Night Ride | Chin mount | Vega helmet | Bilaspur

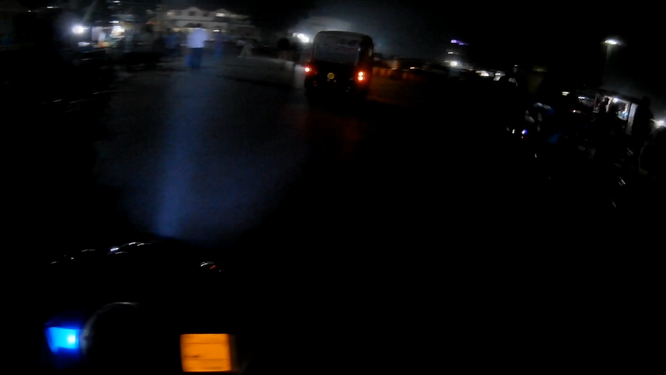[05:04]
This is the Bilaspur railway station. At the left of my side.
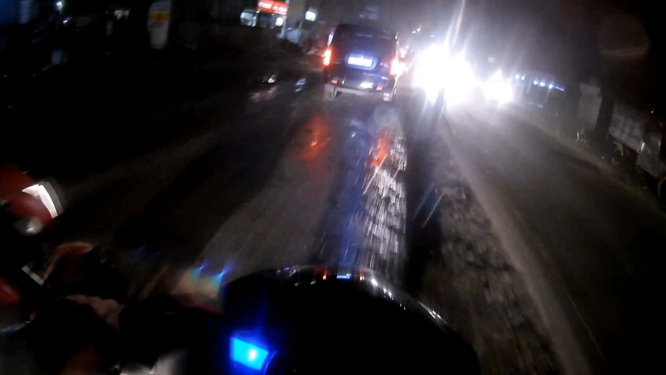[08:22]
वो ये टैंकर डाल रहा है पानी। पानी इसलिए डाल रहे हैं कि डस्ट ना उड़े। शायद इसीलिए डाल रहे हैं।